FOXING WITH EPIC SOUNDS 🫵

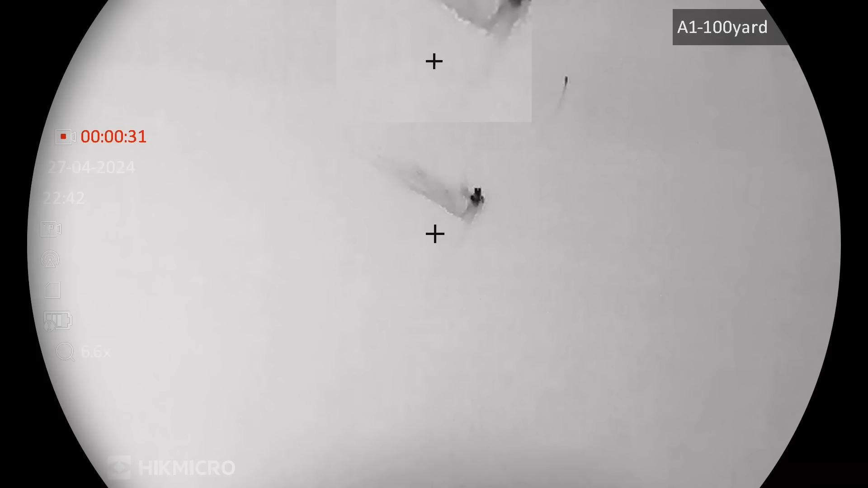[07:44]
sorry about the very grim picture but it's pouring my rain so that's dead in line with that telegraph pole so i can find him he didn't want to stop that was weird because when i looked through the scope i could see a tail i was pretty convinced it was but we thought it was a badger didn't we originally when we first came in yes yeah
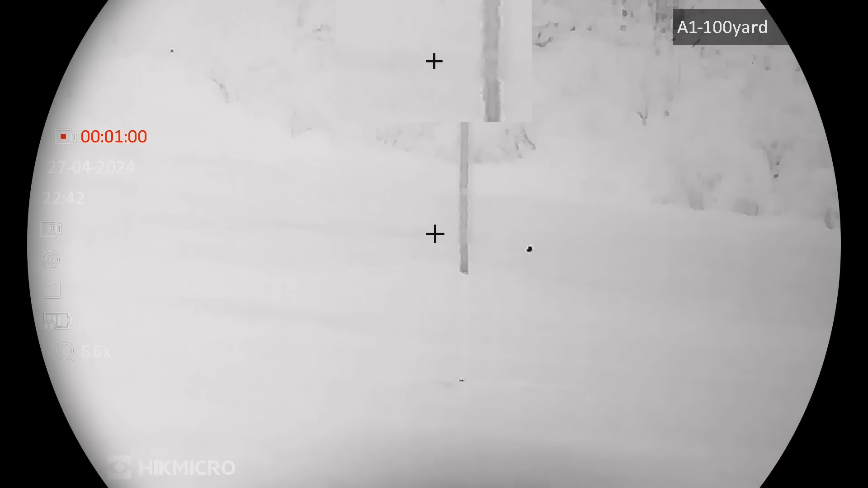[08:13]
it was when he turned around i could see the tail you get that ghost image of the tail now it's a vixen spotted it quite a way away put the cooler on
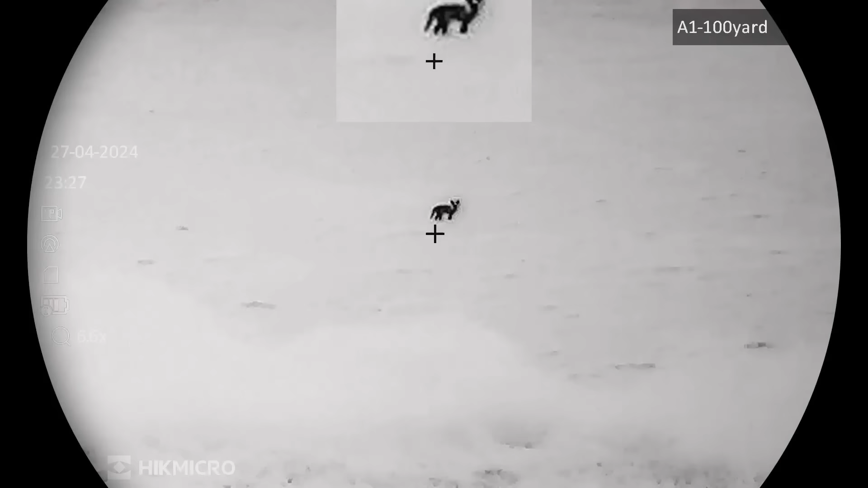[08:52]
there he was right in front of us and i rush this shot
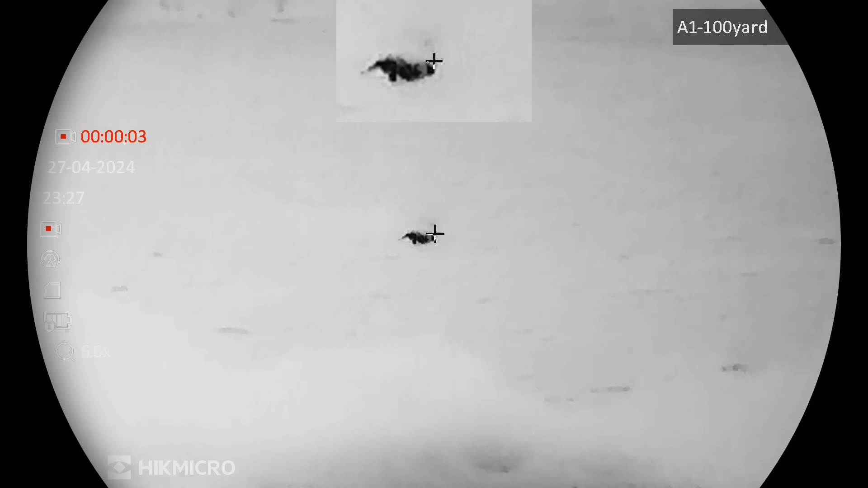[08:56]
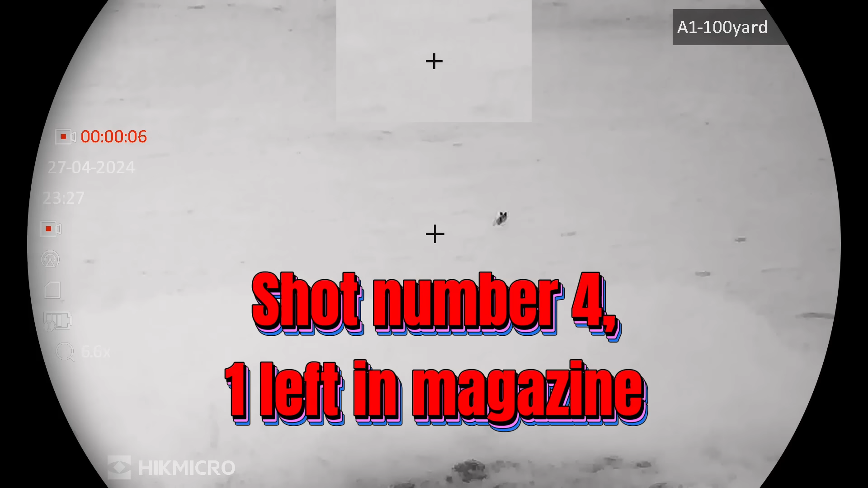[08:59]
oh i missed him i missed him and i'm not bothered and not proud to show you that i do miss
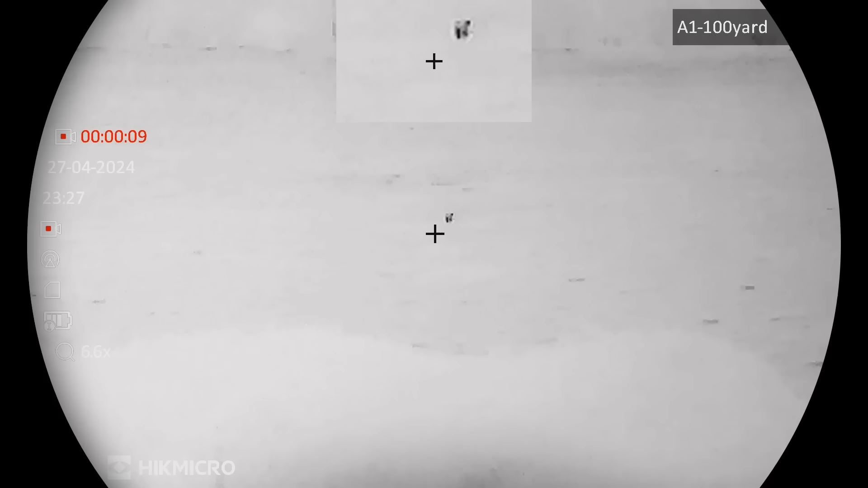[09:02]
stuff we all miss stuff but that fella was off like linford christie and there goes what looks to be like
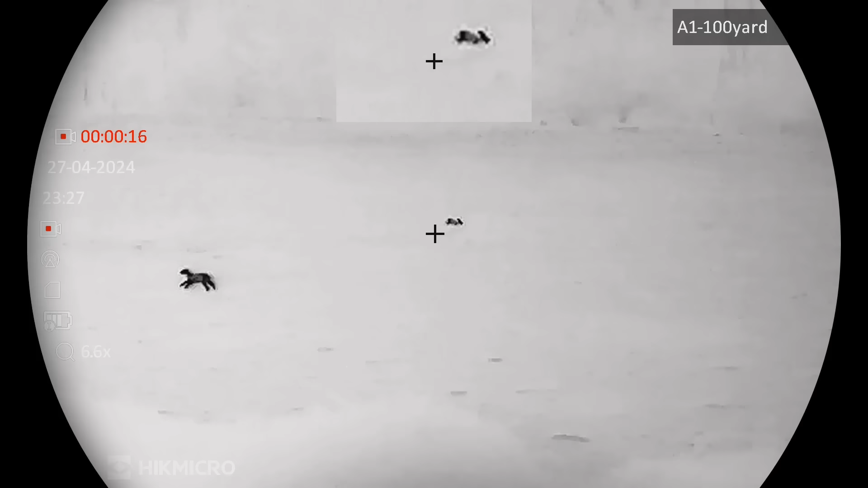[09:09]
a polar bear it was cold that night so that fella keeps going and going and going and who can blame him
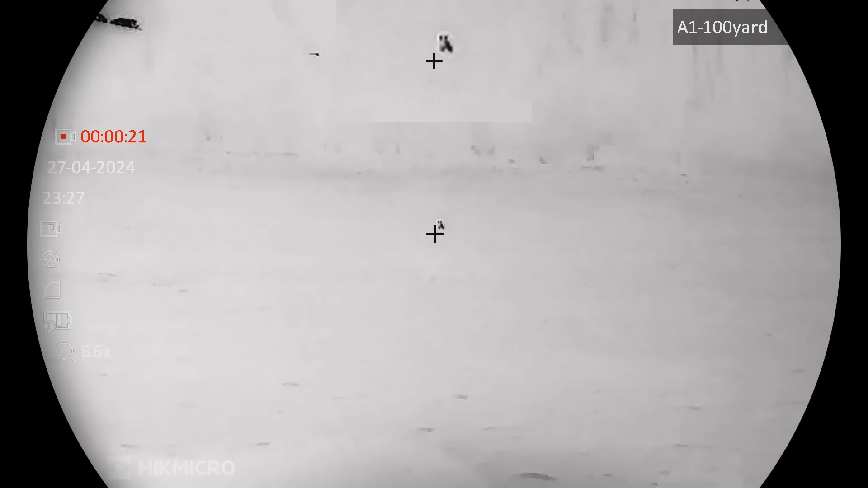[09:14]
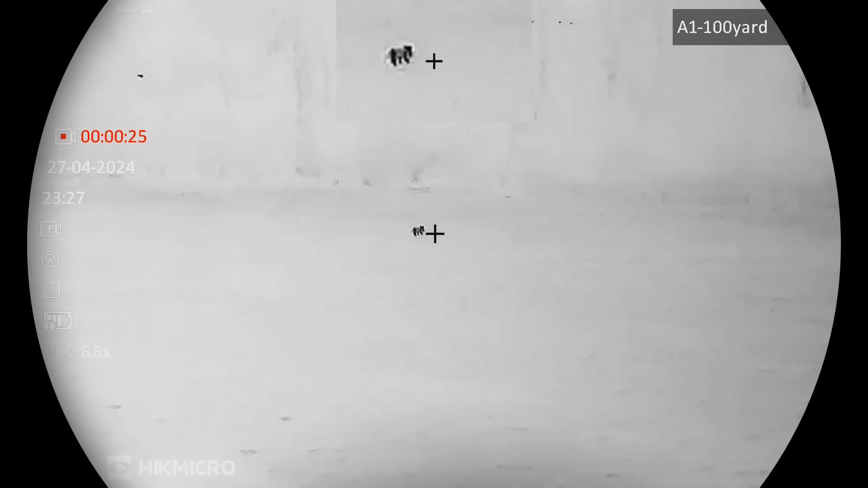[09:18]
so the time on there is 23.27
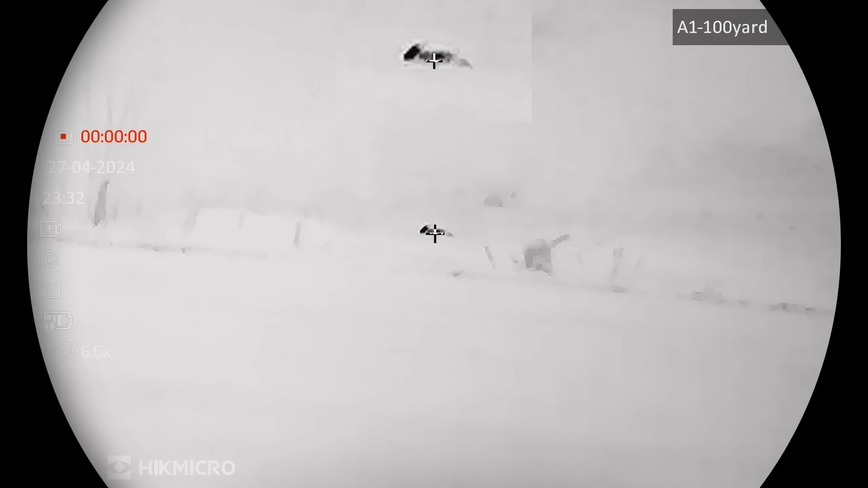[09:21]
look on there 23.32
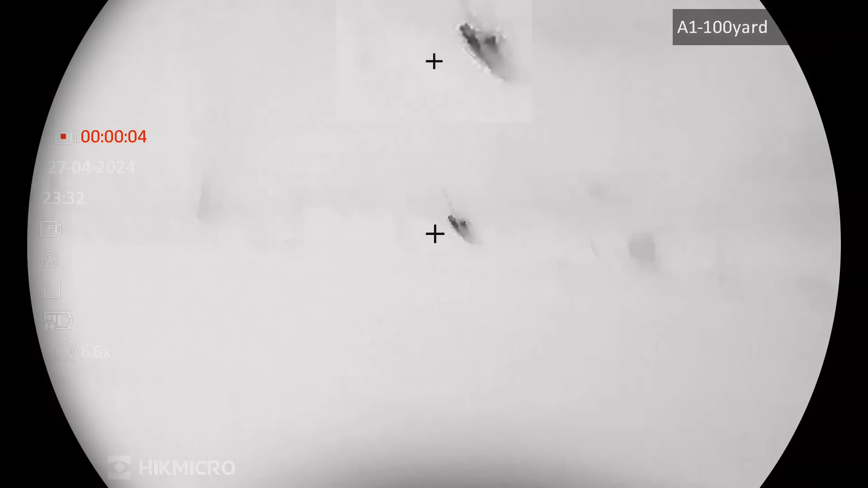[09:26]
same place different fox he's down it certainly is that's the bear
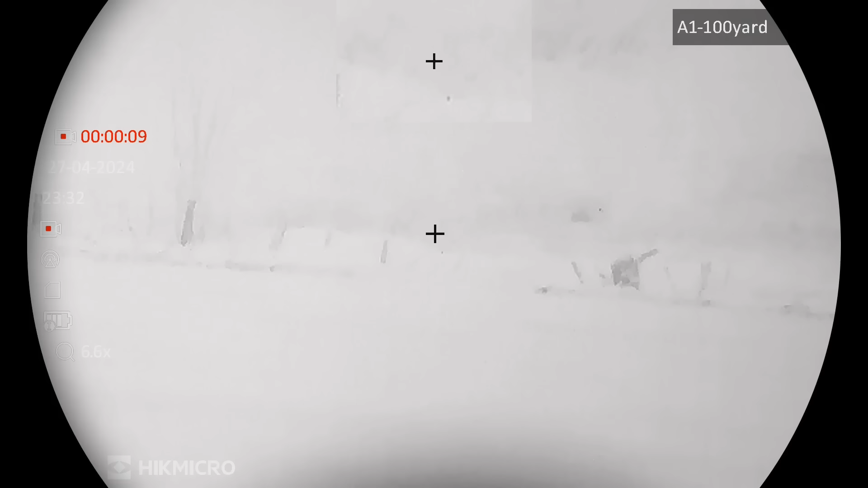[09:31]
you see that dave if you get to go onto that one that's down cool that's right yeah
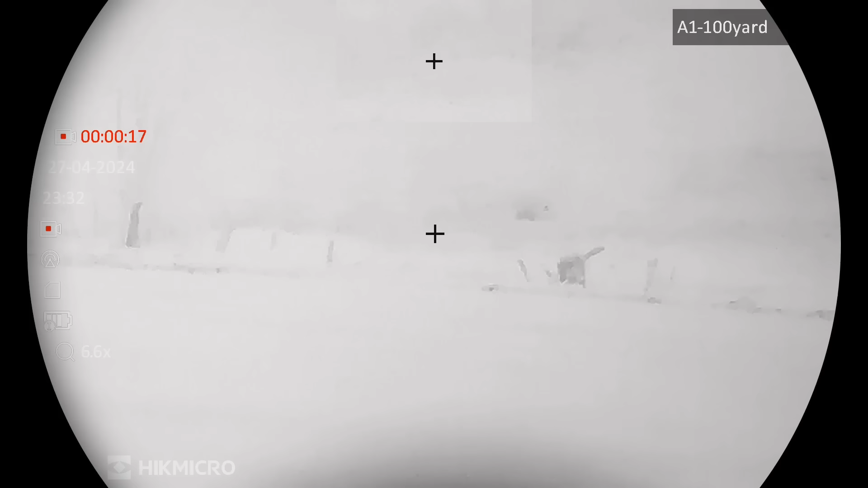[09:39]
well that's where it is so you can't see there is actually a
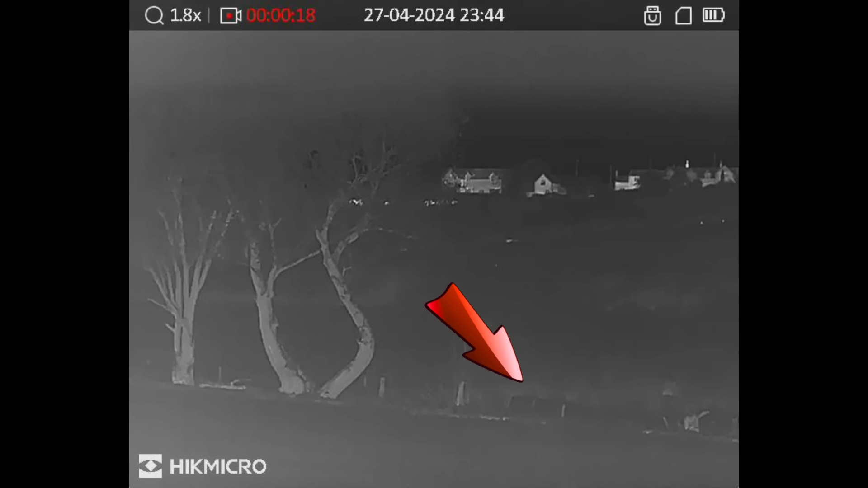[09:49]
great big hedge there just where that arrow is and obviously it's not very good to picture tonight
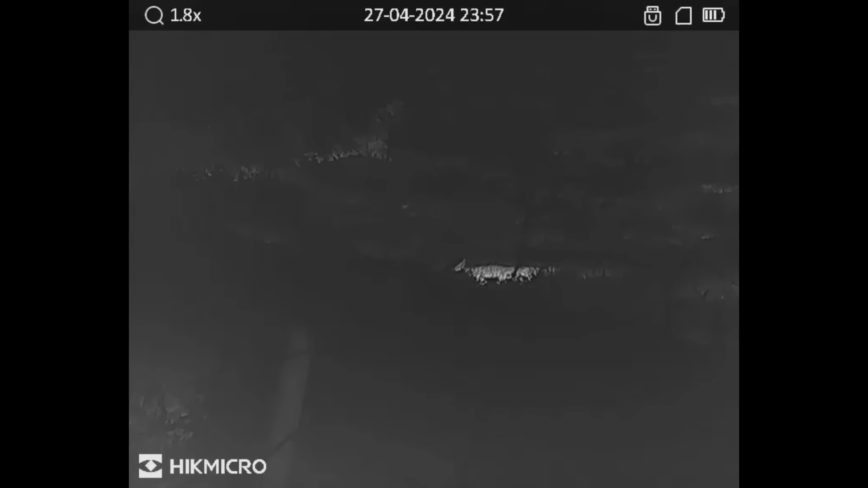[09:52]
well there's fox number four and i don't know if there's any way i can get across to that because there's a great big bloody river here
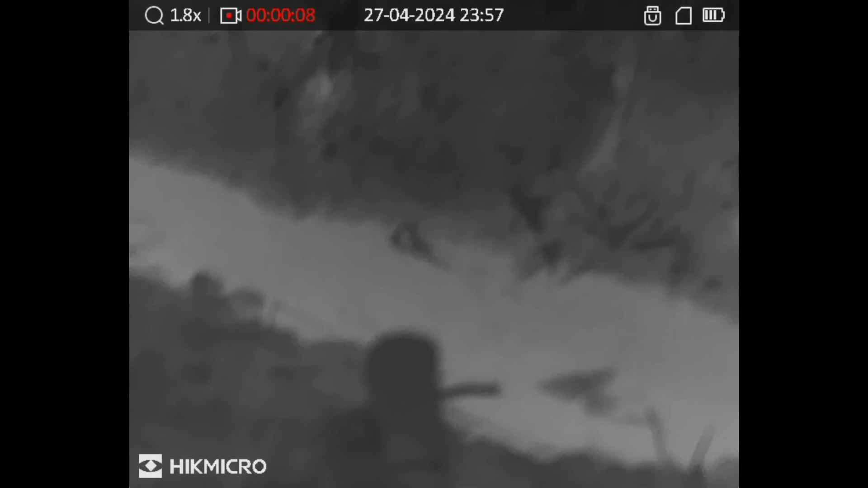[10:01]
all right it's not a river but that's eight foot deep ditch that's definitely number four down